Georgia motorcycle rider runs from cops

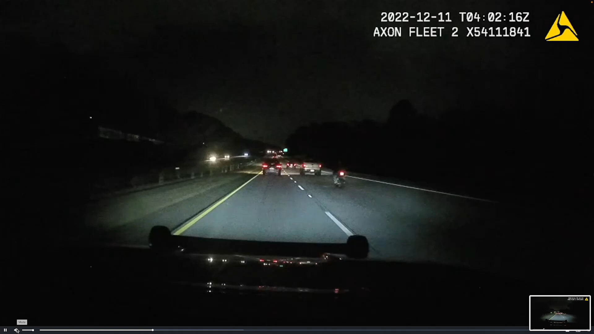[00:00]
I don't stand by for it's in 38, but a motorcycle just took off at a high rate of speed. But I did not even shoot the traffic side. We're between 12 and 14. I can't get a 28 on. It's unreal. Damn! Look at that. The driver's on the way, he's taking off, he's trying to do shape. They're splitting lanes.